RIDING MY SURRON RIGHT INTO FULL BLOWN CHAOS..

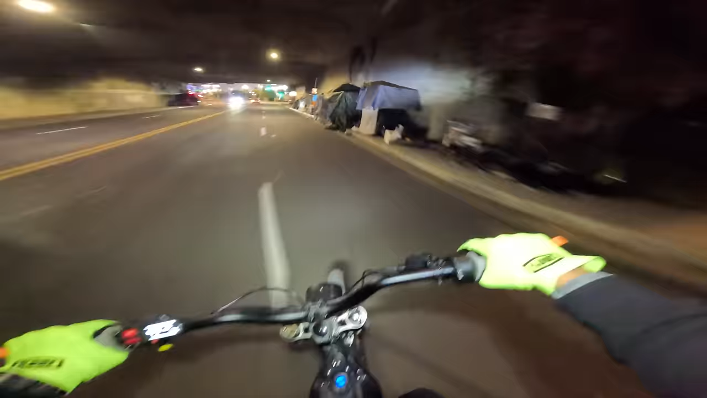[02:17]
going to start off by checking out downtown seeing if this headlight actually does anything i think it will have some positive impact when i'm in really dark areas like right now probably has almost no uh difference in how things look but when i get somewhere real dark it'll definitely look better looks like there was a hockey team out here tonight really kids out here doing their thing love it all right one thing i hate doing after dark is stopping so we're
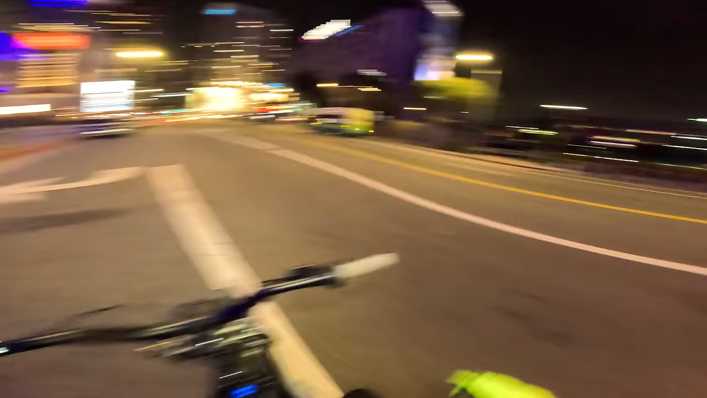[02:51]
going to try and do as little of that as possible what is the priest planning on doing i was about to say there's no more room to turn left right here i mean i can't even turn left where i'm going these streets get a little hectic at night we're not trying to go too far into downtown we really want to do more like the outskirts at this time because i feel like that'll be more interesting than just checking out what's going on in the city we may do a little bit of cruising here and there too i mean downtown is boring enough as it is during the day at night it's uh
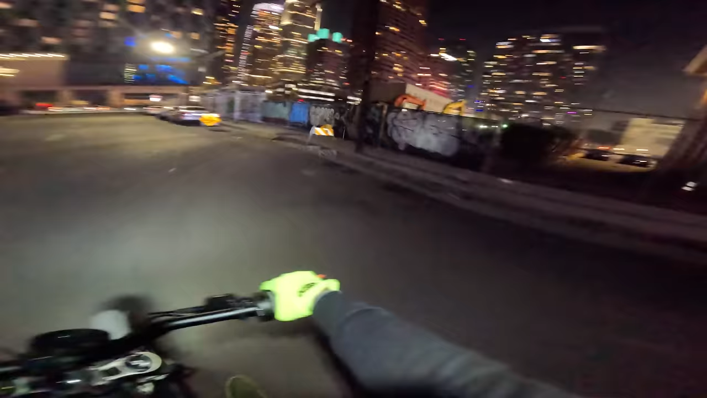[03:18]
not much better i wonder how much this headlight is actually doing
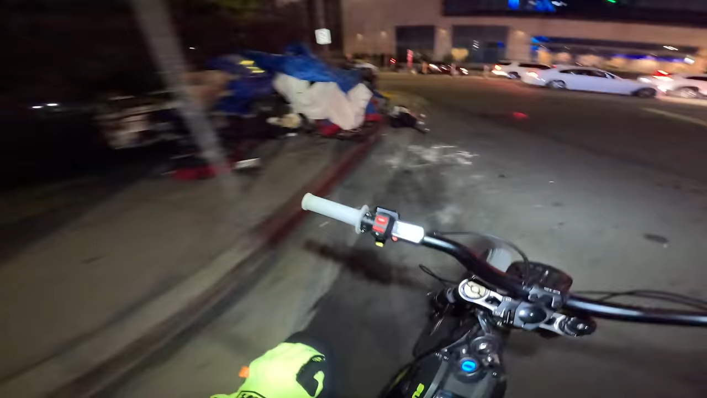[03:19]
this is uh that's something that wasn't there last time i was here but you know the downtown shuffle they just shuffle folks around out here which is sad that that's a solution to the problem they just released a report on uh the homeless expenditure in los
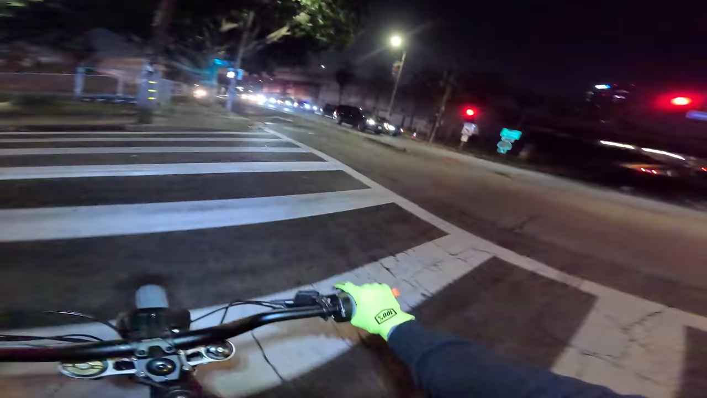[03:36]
angeles and it was billions of dollars they had access to and it was some number like every
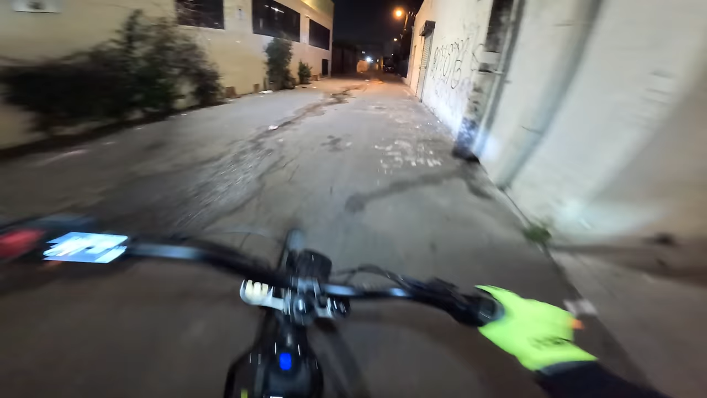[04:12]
this is one of the maybe the only alleys will hit out here there's a guy down here too i'm trying to ride through all this sewage a little bit of alley surfing after dark how much going on honestly just cruising on okay there's the first stretch of today's ride we fit a couple alleys
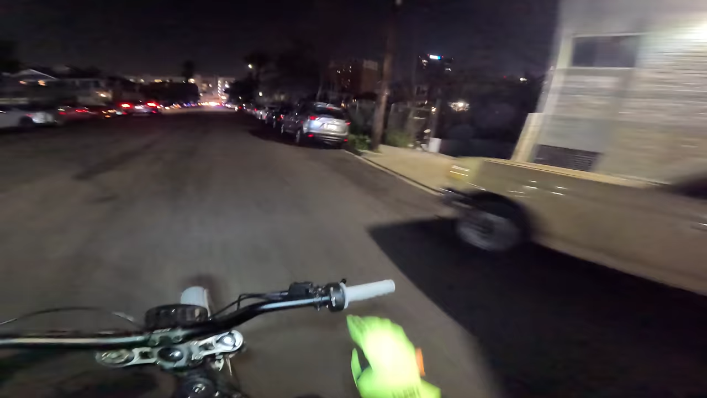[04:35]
hit uh that underpass which is just outrageous at night that's uh not a place you want to be at night at all these neighborhoods aren't really look at that view of the city though i don't know if you can even see
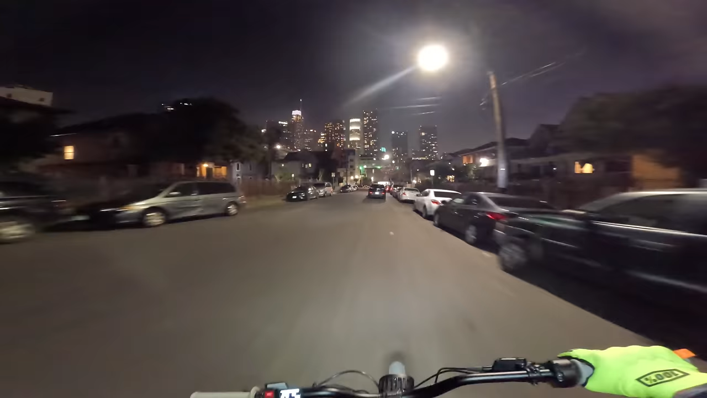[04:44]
the gopro does not have the greatest low light i should have brought out the action four tonight but you know we're kind of moving quick we took up this alley real quick just takes us up towards wilshire wow it's a lot of fun riding around here at night i can't lie it's actually pretty thrilling but the danger level is just so much higher there's so many reasons first off there's reduced visibility there is increased danger and there is more people driving like crazy
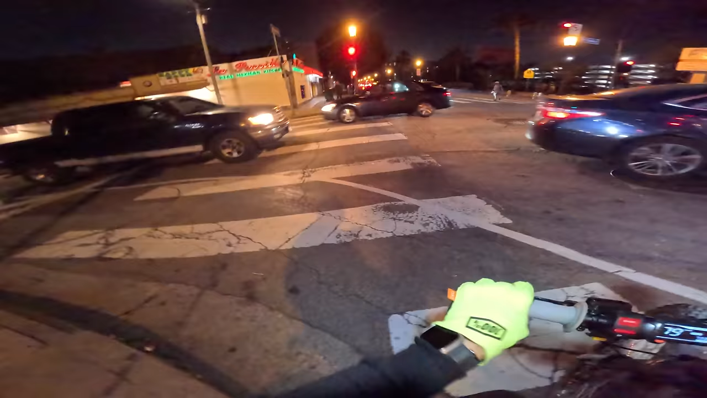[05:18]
trying to get to places where they got to be and driving more radically to get there there's
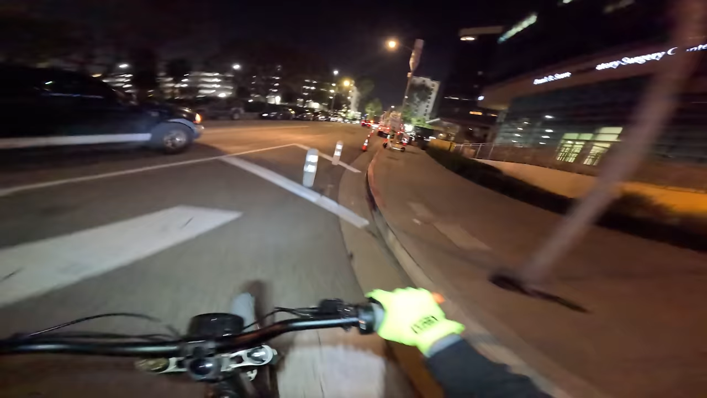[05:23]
like some ladwp work going on at night or i don't know what exactly what but we're gonna cut up here to this next major street i also don't have any eye protection on right now not the best idea by any means but uh it's just so
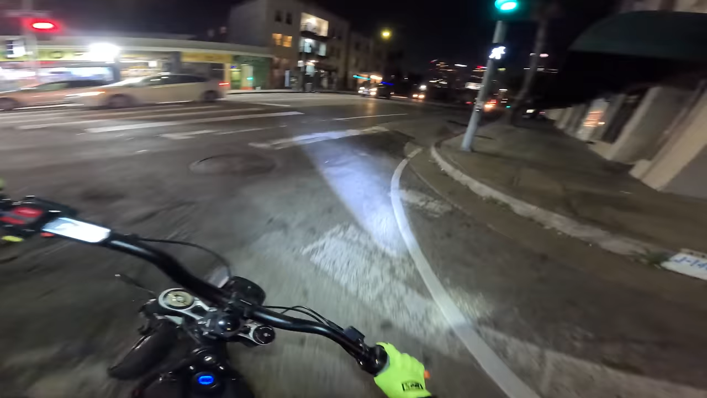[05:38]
dark and i don't have clear shades all my
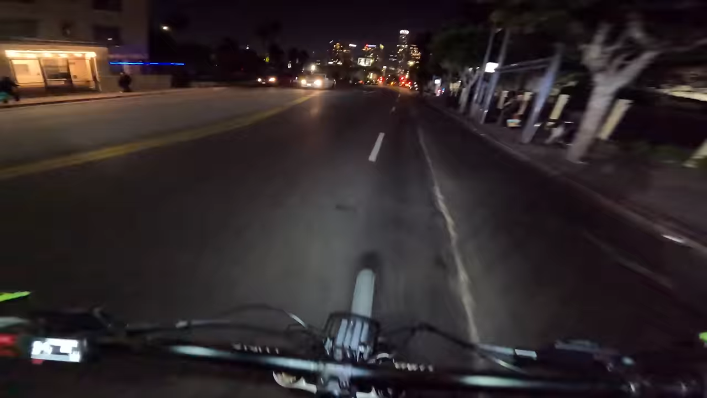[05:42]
shades have paint to them so i was like i might really not wear shades at all we're gonna get lost around here real quick i just uh oh this is kind of tight
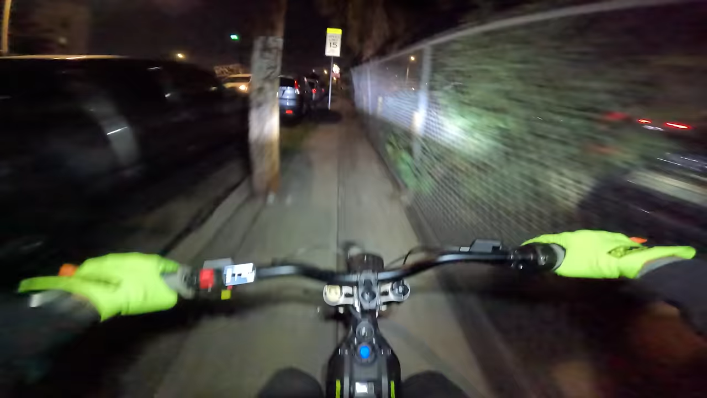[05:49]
i don't really know exactly where this street leads either well i do see there's a downhill right here that i do recognize let's
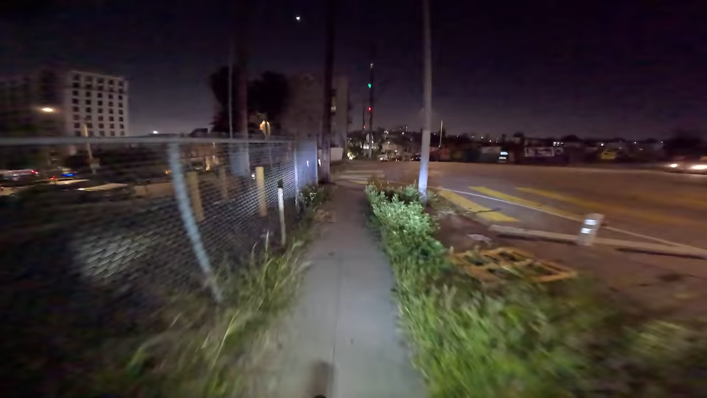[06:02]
see can we eye it up i think we're good after this car passes
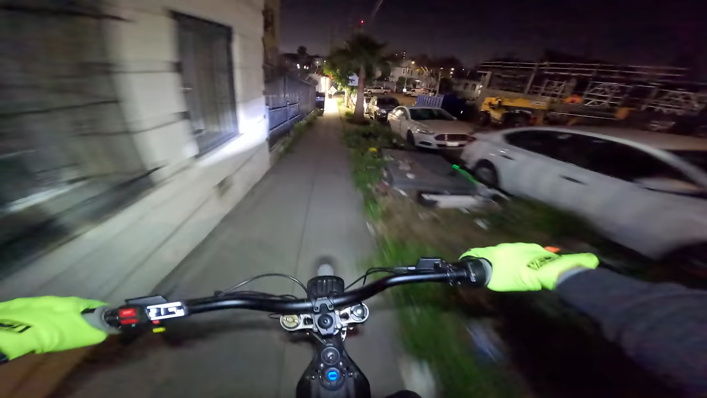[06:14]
oh trying to hit that thing with some speed some gentlemen chilling right here we're gonna pop off
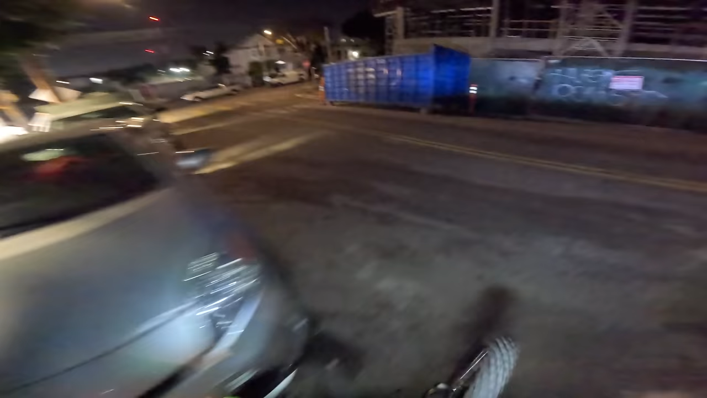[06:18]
cut through here take a look at the uh amount of graffiti over here history is crazy we come down here during the day sometimes and uh check out what's going on turns out there's a cop in front of us so we're gonna chill out a little bit just to not get any unwanted attention oh we got to get around this cop without we can
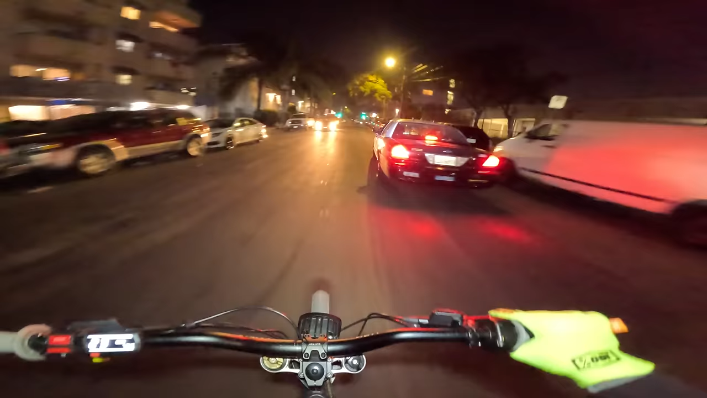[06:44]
fix all right that street is crazy the cops are you know chilling that street all day but uh that's that's not when you want to be after dark if you have no business there i just kind of ended up going down that street because not really in my intentions to do so
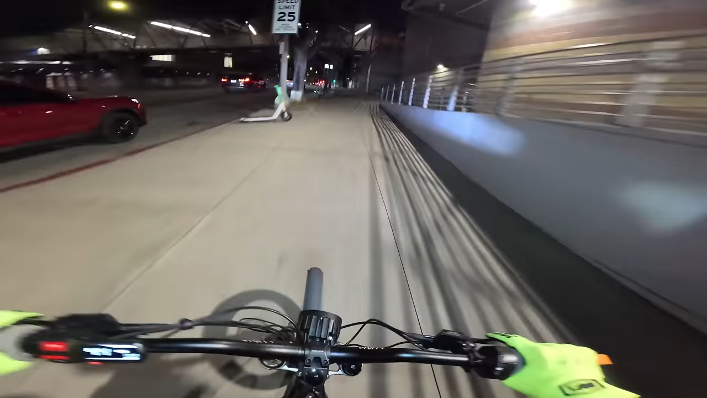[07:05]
i've been in the city multiple times where drama goes down right there uh pretty active part of the west length neighborhood anyways we're cooking down in the city we're